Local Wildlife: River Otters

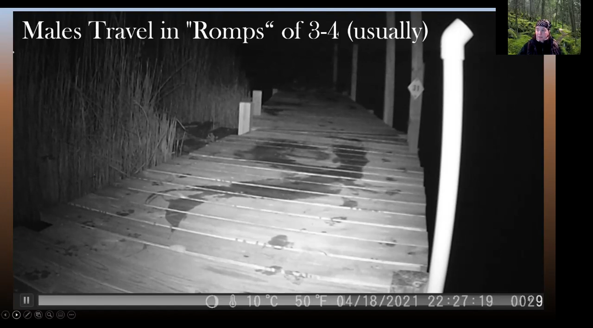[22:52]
And some of the other things we started seeing were some neat social behaviors with marking and grooming and how they interacted.
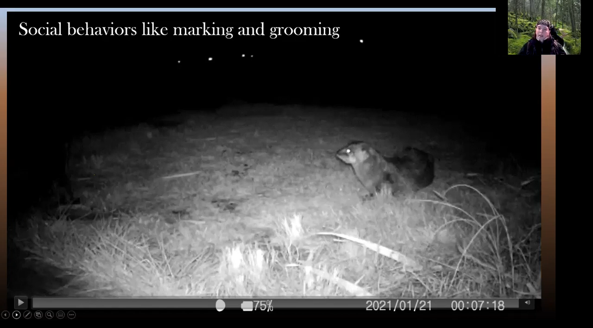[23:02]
And so this is just a video showing some of those interactions. And you might need to be able to hear it a little bit. Mostly they're just rubbing around. But these are distinct populations. These are not the same four otters that we saw in another video. And that's their little poo dance. They dance their little feet back and forth. And, you know, I think it's funny,
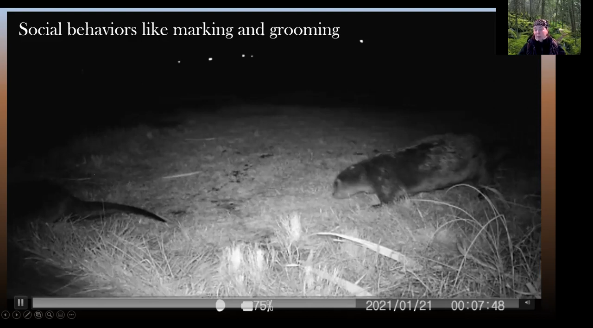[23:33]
but it also may be in part to secrete not only poo, but also some of the anal gland stuff that comes out with their scent. And so that that little funny dance may actually have more to do than just dancing. And then for this one, if you've got sound, you might want to turn it up. But we started hearing vocalizations that we had never heard before.
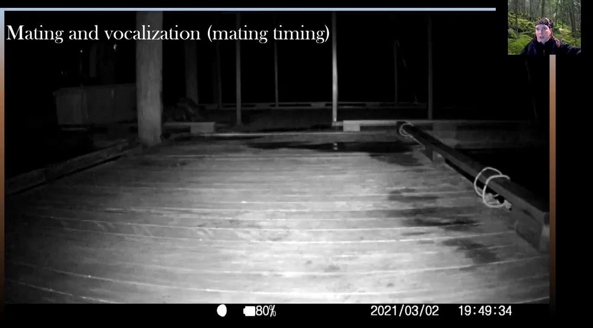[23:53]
And in particular, this is the first time I had actually heard mating vocalization, which is a really interesting chittering sound. That difficult one. I don't think about it.
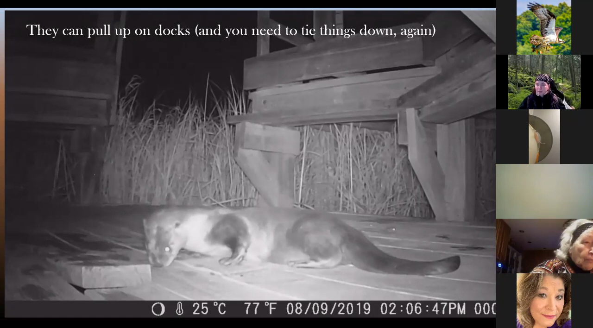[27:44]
It could also be the pup of the year, too. And Curtis, yes, they do share habitat with beavers. Absolutely. And how do they know there's a camera? I believe they can see the infrared lights that are on. It doesn't seem to bother them. They're more curious about it. But really, the ones that are on my docks now just ignore it entirely. It doesn't seem to bother them at all.
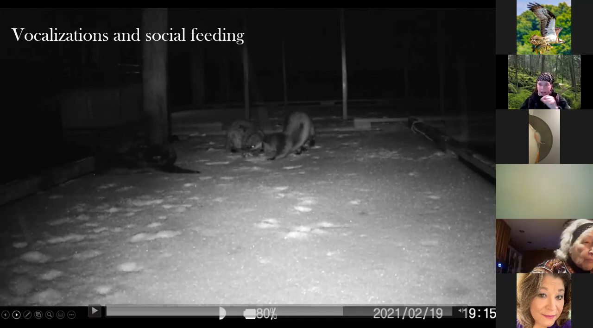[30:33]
So they are sharing. And then I was hearing some squeaks and different vocalizations, which are very social. Typically, I hear them when they're together. Now, I have heard another one, which is a snort, which is usually like a warning thing.
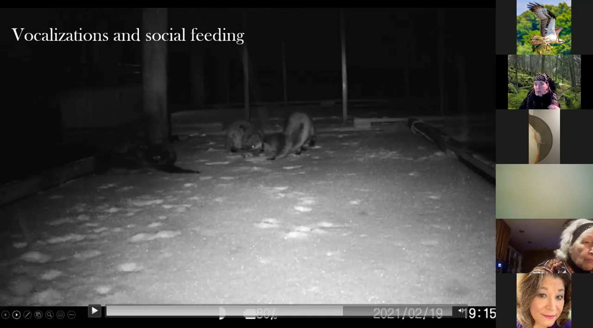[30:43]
But I didn't realize they made so many squeaks, chirps, sounds, and chitters that we were actually hearing.
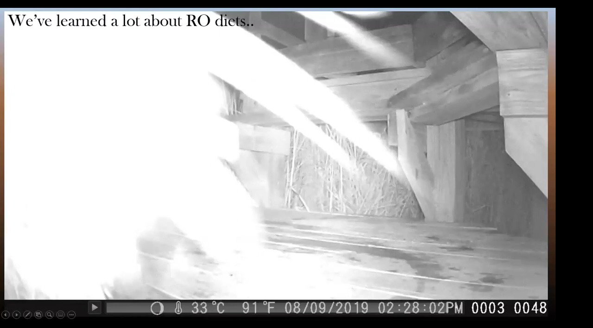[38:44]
And so we've learned a lot, and then I see someone said at Jug Bay it looks like a lot of crayfish in the summer and fish in the winter, and we're seeing that. And in fact, I'm going to show you a couple of things that we had, I had never seen before, but this video was in August, it looks like, but check this out. This is one thing that we had never gotten on camera before, but this is our otters, well, and again, why you tie down your cameras.
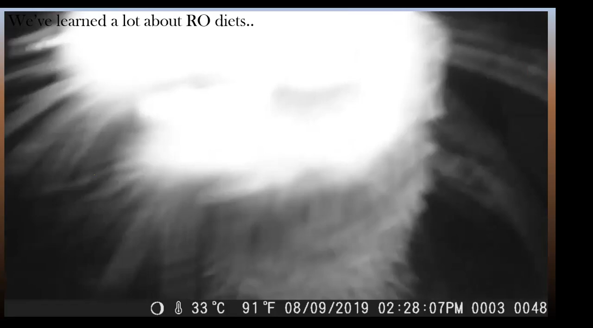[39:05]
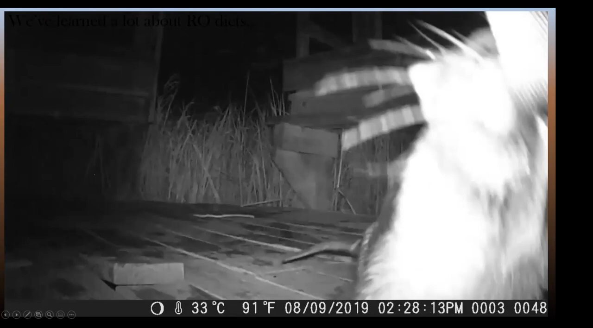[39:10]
But take a look in the background once this guy gets done playing with my camera.
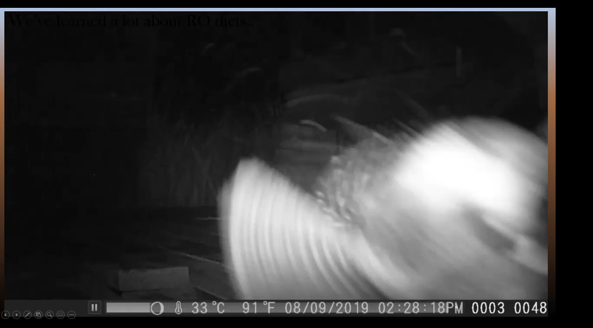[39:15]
Look carefully, you see the two bringing up a blue crab?
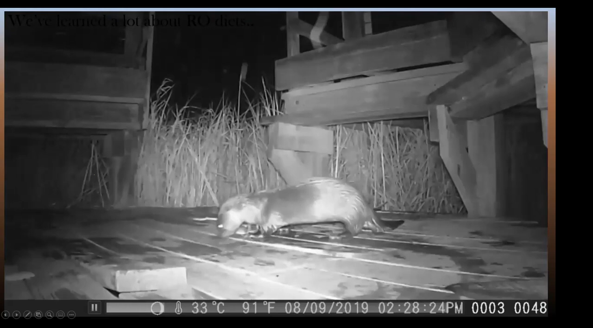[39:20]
That blue crab just about made it out. This otter just really was my camera. So hang on just a second, and you'll see where they came up just a moment ago.
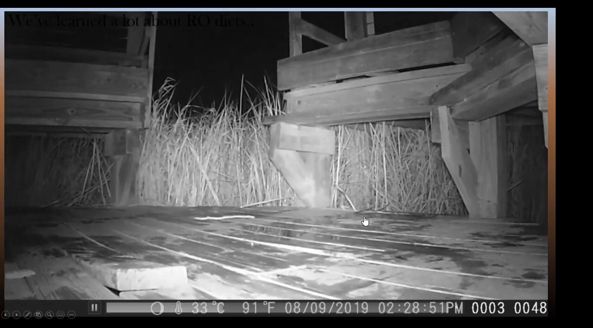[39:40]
They're going to come back up there. They've been subduing this blue crab because he's given them a good fight. But what I do find interesting is they're hunting together, which is interesting, and you don't always see that in weasel species. And in some cases, they are sharing that food, which is, again, not always seen in species where they're hunting. So this guy's coming up with a whole bunch of grass and that poor crab. Now, there is some dominance here, though.
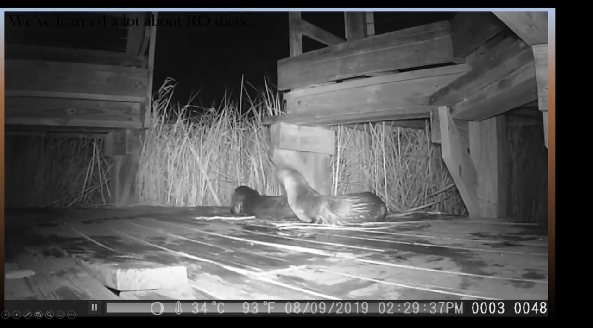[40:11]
Like, you can see this otter is dominant even though the other one brought it up, and the other guy in the back gets the leg. Like, no, no, this is mine. And we've seen a variety of foods. Now, this is interesting is for the first time I saw in an otter latrine, and this is one of our state parks, I actually saw the head of a snakehead fish.
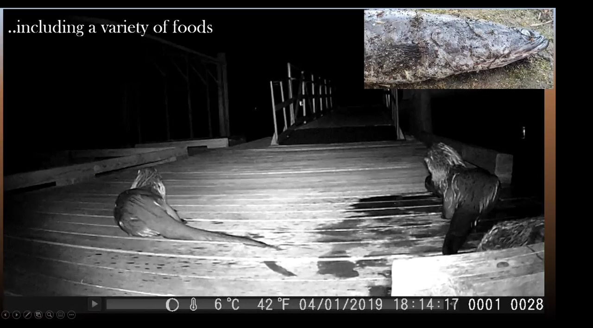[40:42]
And it was right smack dab in an otter latrine next to a pile of scat. And so that's pretty good evidence. I didn't get that on film because it was before I had put a camera out. But I do believe they're eating invasive snakeheads, which I would love to get more evidence on. But I think that's pretty interesting. Now, this video shows one eating an eel.
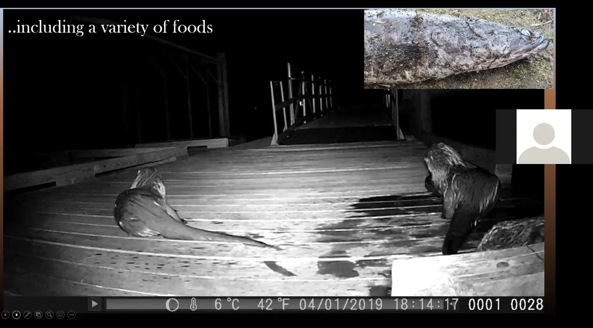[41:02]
And if you look closely on the right, that one is actually eating a duck. Look for the fin or the, sorry, the foot. I know it's a duck because I went out and gathered the guts later to try and figure out what duck it was. It's a little duck. And I know you just see their backs here. They'll turn in just a moment.